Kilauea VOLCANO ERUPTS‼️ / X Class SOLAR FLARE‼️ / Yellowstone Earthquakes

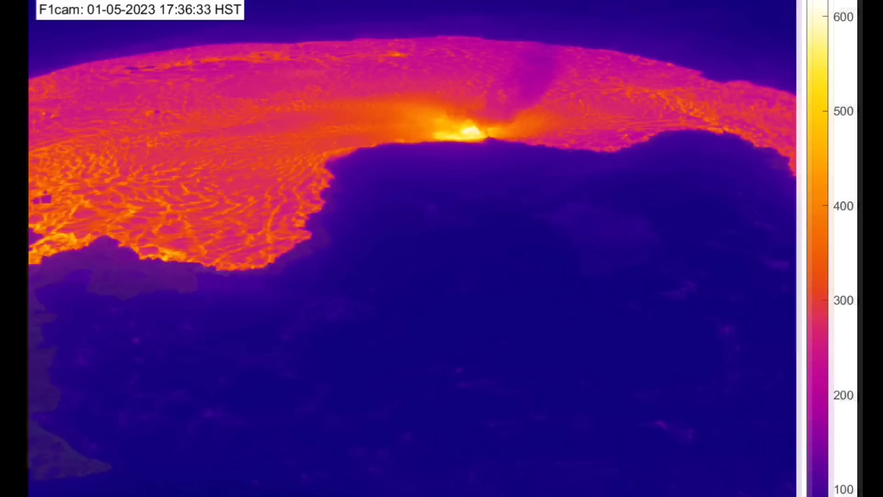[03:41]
After about 50 earthquakes struck the caldera of Kilauea, it did erupt. And within 15 minutes, almost that caldera was completely filled up.
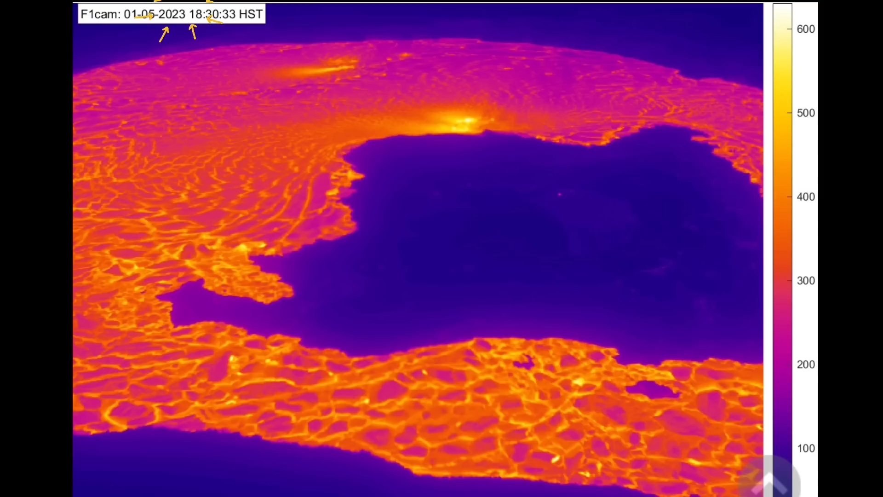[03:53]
There was a weakened region here. There was a lava pool last week. And then it cooled over. And then two more weak spots broke through late last night after the update.
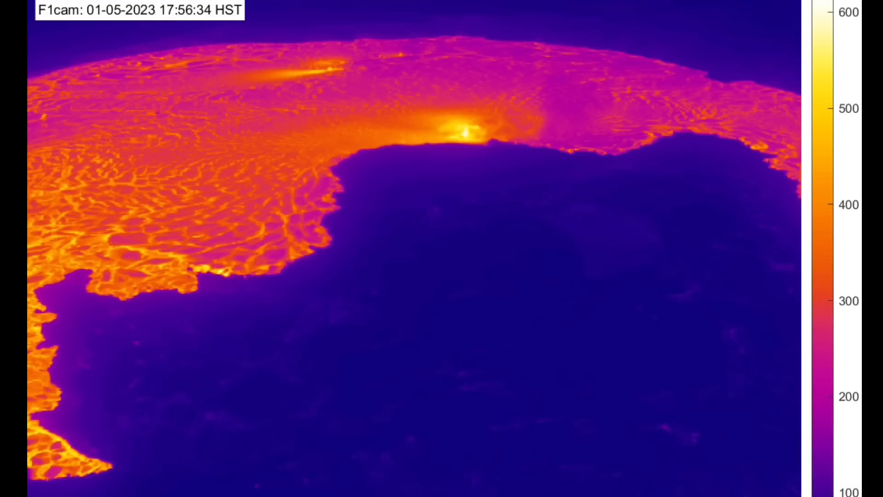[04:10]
So, Kilauea has erupted after seeing about 40 earthquakes, if not 50, right in the summit caldera of Kilauea.
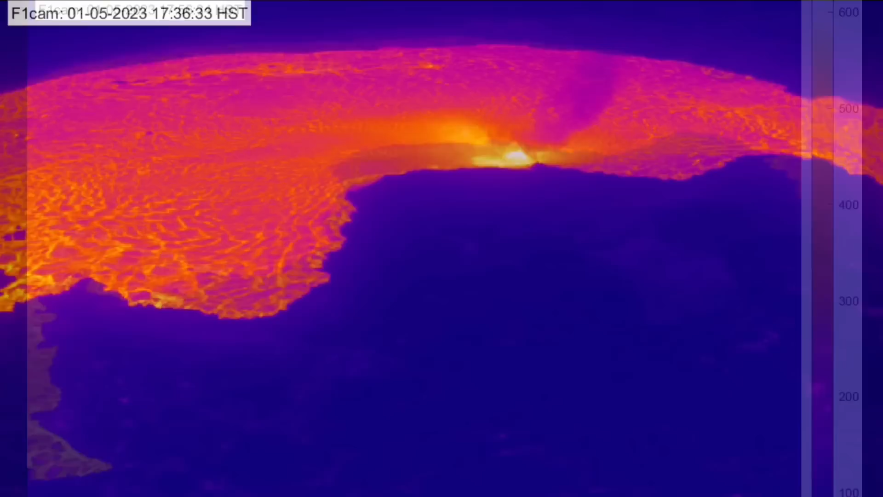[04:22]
And it is still ongoing. Stay tuned.
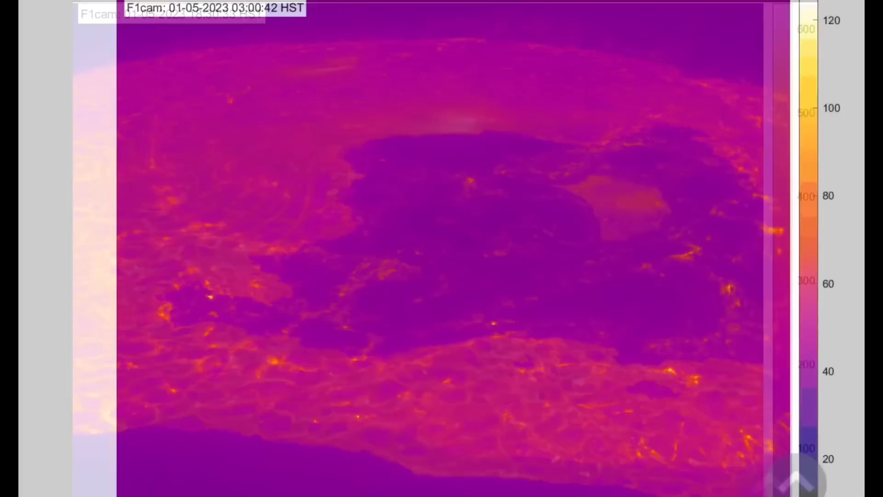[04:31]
We will be keeping you updated here with daily events worldwide on this eruption. Just wanted to give you a look on what it looked like before it erupted. Heat signatures showing a lot of stress and heat coming up through the weak points. You can kind of see the old lava pool that was active on the right-hand side.
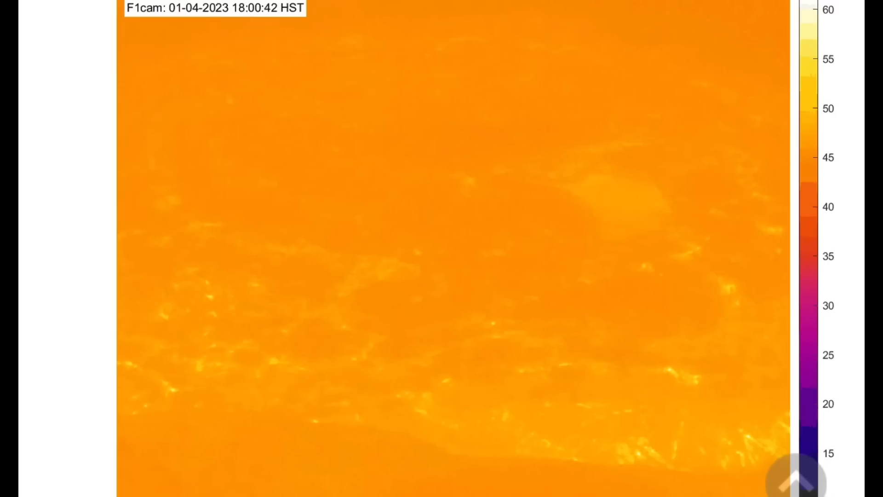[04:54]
Now, this caldera is about 300 meters across.